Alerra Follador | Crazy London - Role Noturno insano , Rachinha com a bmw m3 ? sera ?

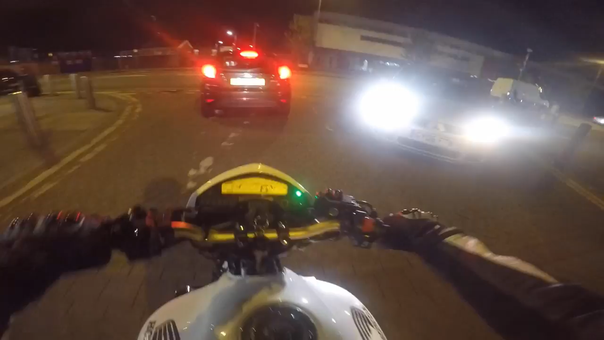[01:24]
Acabei de sair, tem que ter um cuidado mais que especial no bagulho.
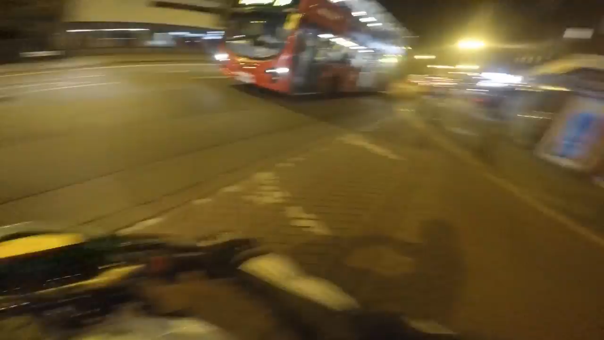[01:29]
Aqui tem umas ondulações, mas não dá nada que nós já conhece. Vamos que vamos. Então é isso aí, rapaziada, estamos em Wembley, no nosso bairro,
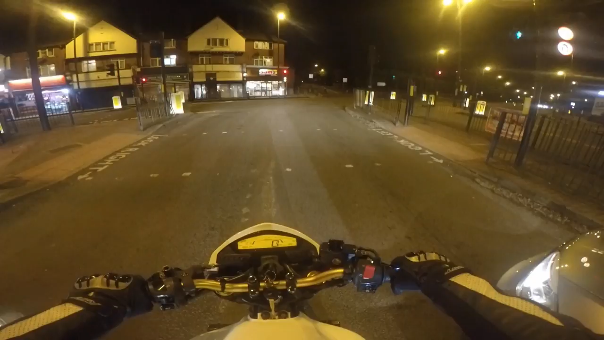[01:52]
dando aquela respirada, e é isso aí. Estou com a viseira escura, não posso abaixá-la, fica meio complicado, mas é nóis. Posso nem arriscar andar com ela fechada, porque aqui, brother, vocês vão me ver, você com a... Com a viseira fechada de um lado, eles dão a volta e vêm atrás.